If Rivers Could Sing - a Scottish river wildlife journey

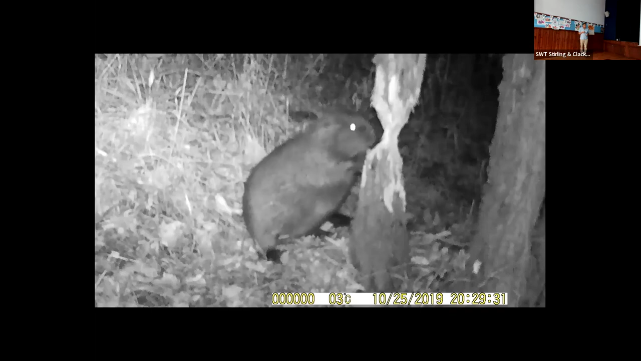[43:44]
Still haven't really seen any beavers, but I've been putting out camera traps and was beginning to get film of some. Here's one near Alva. You know, it just looks like a big guinea pig, doesn't it? And just up on the hind legs, chewing away on the willow. Quite interesting. That tree obviously fell eventually, but it wasn't an habitual returner, this beaver. He would have a gnaw one evening and then wouldn't come back for two or three nights, then have another gnaw, and then eventually the tree would tumble.